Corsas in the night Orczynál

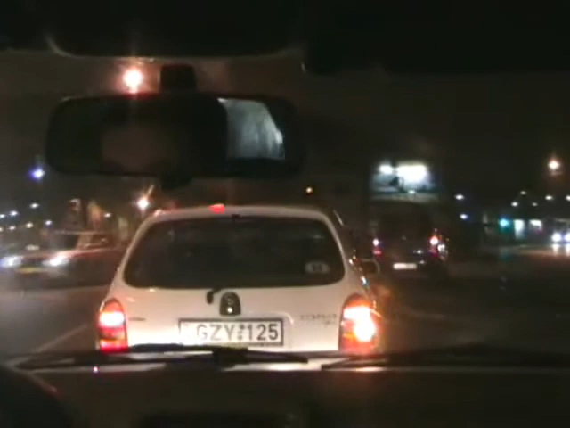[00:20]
Ugye rászik, amilyen mindig így rögeti. Jöbb rá állt a faszomba.
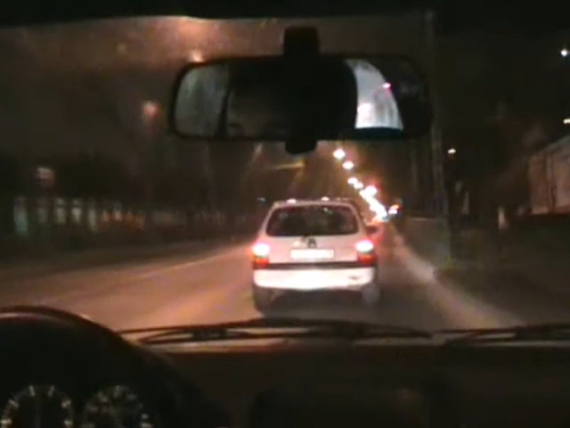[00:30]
A piros a lámpa. Én lelassítok és én fogok elmenni hamarabb.